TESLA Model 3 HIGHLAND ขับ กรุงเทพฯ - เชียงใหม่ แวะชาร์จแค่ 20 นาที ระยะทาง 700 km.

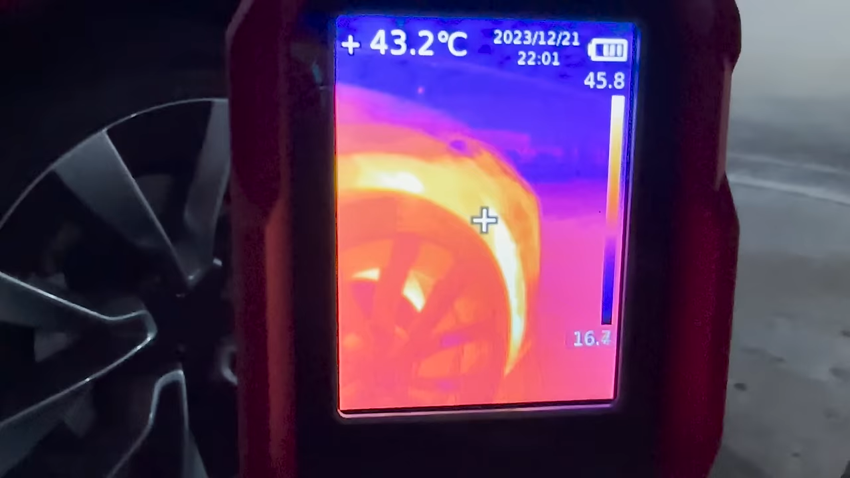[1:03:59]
On screen: spot 43.2°C
แล้วมันก็ก็มีพันรมระบายความร้อนออกที่ด้านหน้า
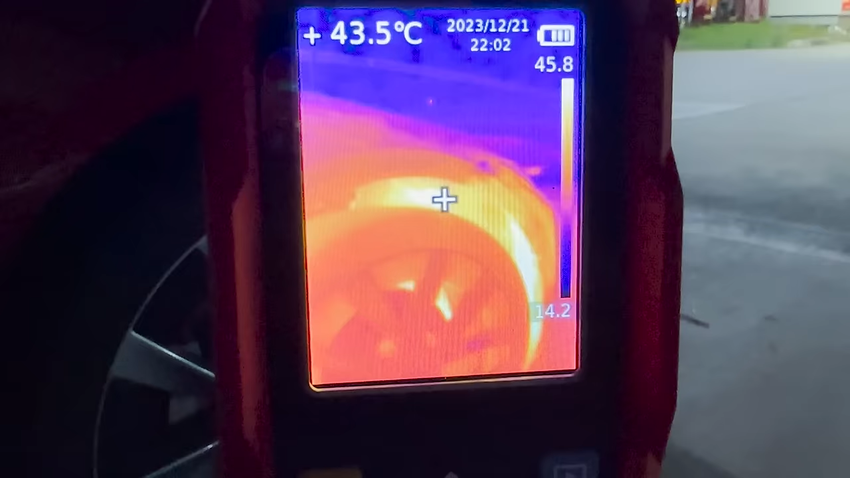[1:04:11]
On screen: spot 43.5°C
อุณภูมิสูงสุดอยู่ประมาณ 45 องศาถ้าเราเข้าไปใกล้ๆ
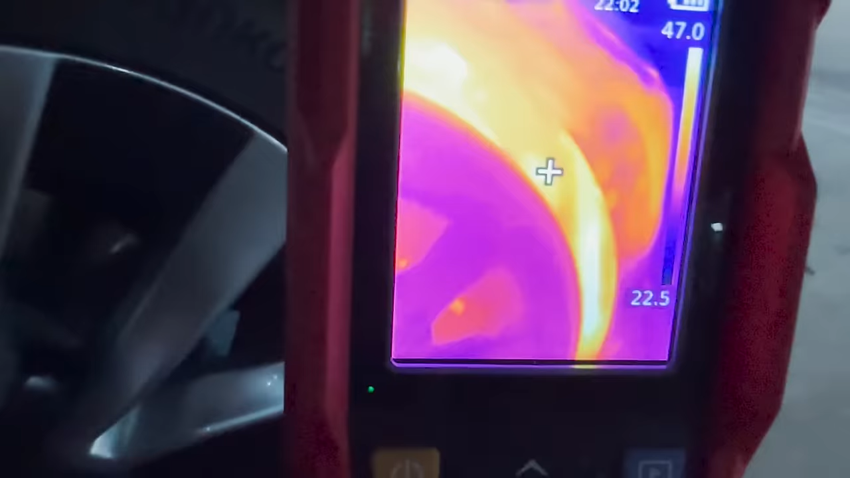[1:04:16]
มันจะมีลมออกมาลมร้อนร้อนหน้า
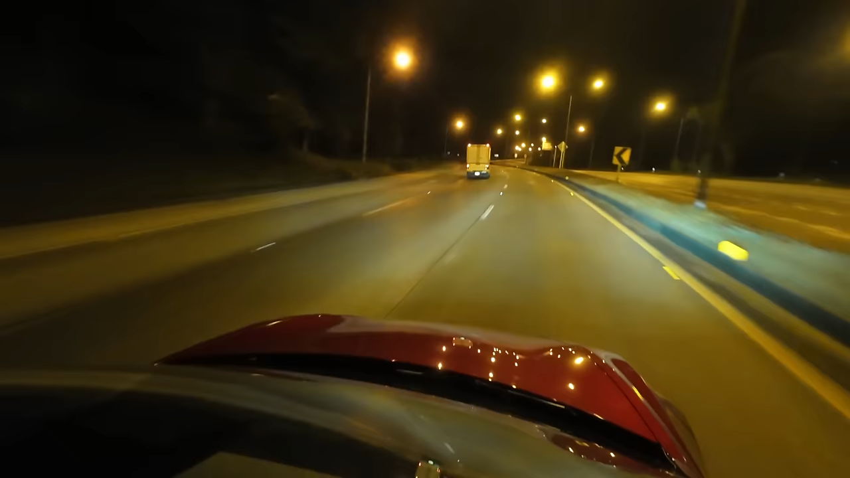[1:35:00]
ตัว ไฟสูงอัตโ trave นี่ มัน ทำ งาน ค่อน ข้าง เดี VER นะ ครับมี จัง หว่า ที่ ปิด ลง ช้า หลาย ที เหมือน กันมัน ก็จะ ไป แยง ตา ลด ที่ สวน มา นะ ครับหรือ บาง ที เรา ขับ ตาม ล  saben ลด ด้าน หน้า อยู่เท่actions กัน มัน ก็ มี เปิด ขึ้น มา เหมือน กันดูการขับเข้าโค้งบนช่วงทางหลวงดอยบุงตาลนะครับทำได้ทำได้ดีอ่ะ